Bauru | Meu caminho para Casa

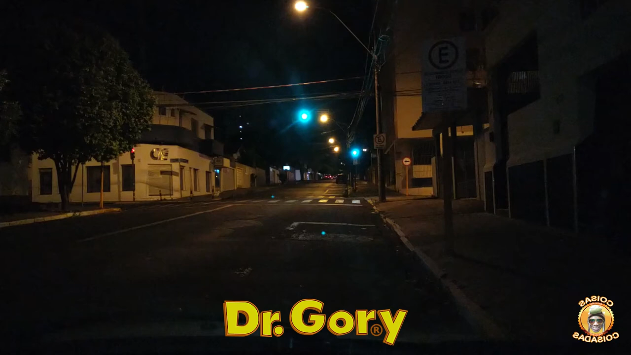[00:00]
Fala meu povo galerístico, estamos saindo do trabalho agora, aí você fala, ah mas o Gório só faz vídeo de noite, é porque é só de noite que eu saio do serviço, opa, ai meu Deus, eu já estava embalado, hein?
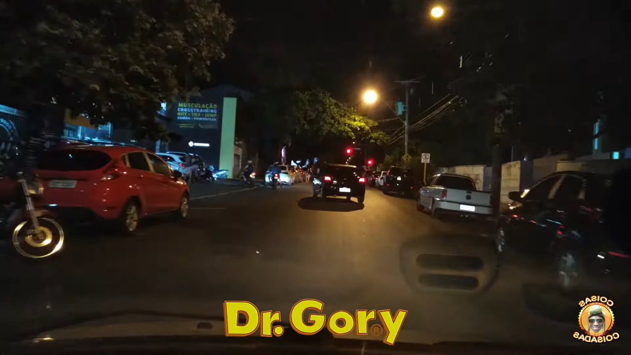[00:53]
eu fui um bom tempo, eu fiquei um bom tempo em outro serviço, eu usava outra rua, aí depois eu voltei, agora estou em um serviço aqui que usa a mesma rua que eu uso para poder ir embora. Essa venda aí é a Duque de Caxias, de um outro vídeo que tem aí no canal, se eu lembrar eu deixo um card aí para vocês aí em cima, aí vocês vão ver, mas é um pedacinho só, né? Eu ainda vou fazer um vídeo, sabe o que eu estava pensando? Aproveitar e pedir para vocês deixarem um like aí, se vocês gostam de vídeo assim, mostrando Bauru,
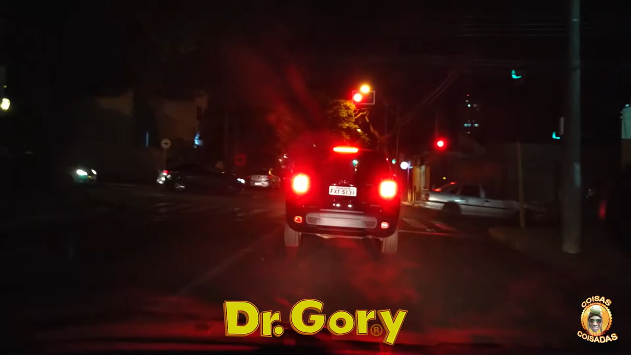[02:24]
Da hora que eu fui embora, que eu mostrei para vocês um formigueiro derrubando uma árvore, mas tudo bem. Nós vamos agora, hoje nós vamos embora, olha lá, está vendo que o vídeo, o vídeo, ai, o vídeo está tudo coisado ainda. Olha aqui, ceboso, ele não limpou todos os lugares, aqui não limpou, ó.
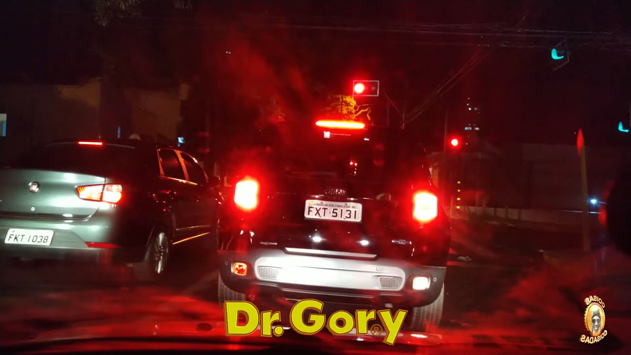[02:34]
Ah, mas tem que passar alguma coisa para ficar legal, coisa que fica perto deles, dê duro, que aguenta tudo. Aqui está embaçado, está vendo minha mão aqui, ó, aqui também está, ó, aqui não era para estar não, hein, aqui acho que é reflexo daquele carro lá, ó, se não abriu, agora nós vamos embora. Ah, não está tão ruim não, está legal, tem que ver algum produto legal. Ah, mas do meu lado aqui ficou ruim, eu não limpei do outro lado ali, onde a fofura fica, eu não limpei não. Mas do meu lado aqui está da hora, está da hora. Que hora que é? Eu falo a hora, eu falo o dia ou não?
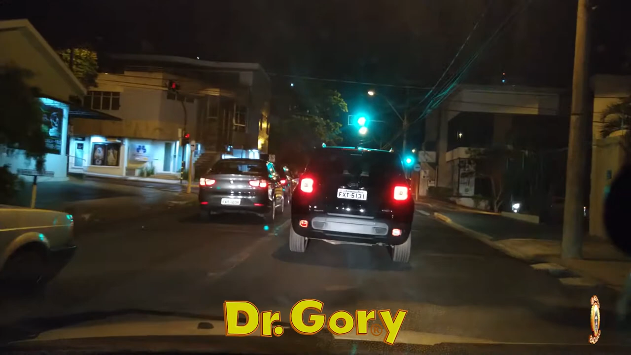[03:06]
Vou falar, vai, 7h33, estou indo para casa, eu não vou para a rádio. Eu vou para casa, porque lá de casa eu faço os negócios da política e fica tudo beleza, está certo? Então está beleza. Para quem não sabe, aqui a minha direita, deixa eu ver, a minha direita é exatamente, não, aqui não. Ih, já passou. Eu estou pensando que estou arregaçando, mas já passou o negócio, já passou ou não? Deixa eu ver, não acho que não passou ainda não. Deixa eu ver, passou, passou, é, passou já. A Jovem Pan, Jovem Pan News Bauru, já passou já.
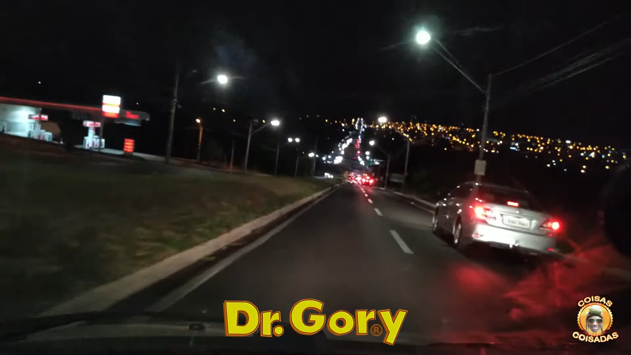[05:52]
É posto, como é? Posto Comendador. É meio rabiscadão, mas na hora que a gente... Duro que quando eu tô vindo de casa, é só aquele, ó, esse daqui do lado que passou agora, do lado direito. Eu tô indo embora, então aqui tem uma vista boa, hein. Antes aqui era só uma rua, uma pista, não era nem dupla que nem tá agora. Dupla que eu digo pra ir, agora é dupla pra ir e pra vir. Olha a tremida. Agora é da hora. Antes era rabiscada, aqui pra cima não tinha nada, era só uma rua rabiscada. Agora nós vamos virar aqui pra esquerda e pra casa.
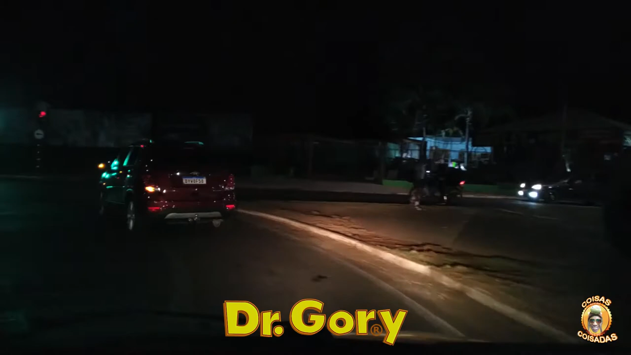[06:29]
Eita, ah não. O cara tinha caído, o cara até ouviu uma moto e viu um cara andando com uma coisa nas costas. Falei, ó, aí o cara caiu no chão. Não, ele não caiu não.
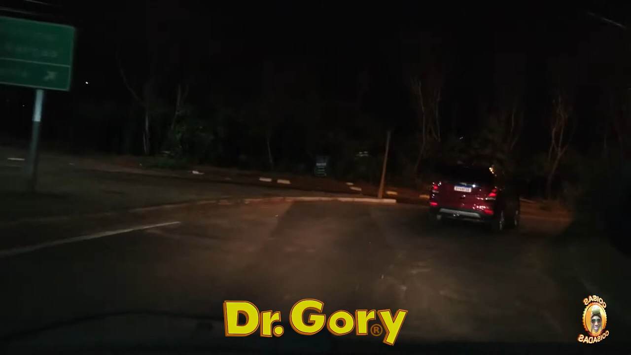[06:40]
Bom, pessoal, é o seguinte, esses vídeos que eu tô fazendo aí, de vlog, de carro, é que eu não tenho aquele negócio pra pôr na moto, se não dá pra fazer de moto todo dia, que eu vou pro serviço de moto. Hoje eu não fui porque aquela jararaca não quis pegar cedo.
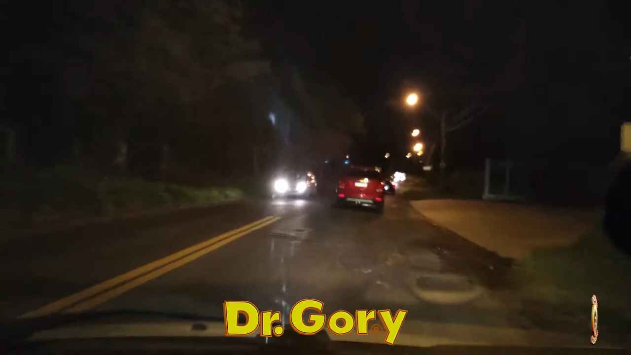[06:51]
Fiquei meia hora batendo o pedal dela e não pegou, mas tudo bem, tá certo. Aqui desse lado direito que tem uma chácara da hora. De noite vocês não vão ver nada, né, mas tudo bem. Olha. Ô carro, você não adianta que aqui é fi... Ó, vocês tão vendo essa faixa dupla aí no chão? Não pode ultrapassar aí, tem cara que ultrapassa. Uma vez um tio meu, inclusive ele já foi o Beleléu, ele capotou com o Fusquinha aqui, mais voltando. O Naita indo pra casa, ele tava vindo pra cá. Capotou com o Fusquinha e foi parar lá no meio do mato, mas não aconteceu nada não. Fusca, vocês sabem como é que é, né?
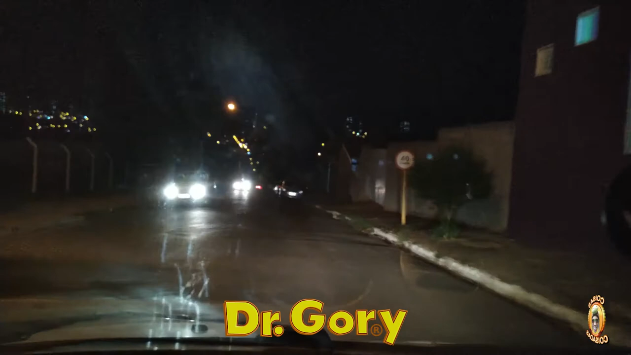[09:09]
Tem a igreja aqui do nosso lado esquerdo. Tem a casa de razão. A casa de razão. Eu vou ter que vir pra cá. Porque depois eu vou ter que estacionar. Eu vou ter que entrar em casa e esperar esse carro passar. Amanhã um pouco... Ai, parece que é o Neno, hein? Não, não é não. Pera aí. Espera. Moto passando. Não tem vindo mais ninguém? Tá escuro? Tá beleza? Então vira. Vira aí a ponta no portão.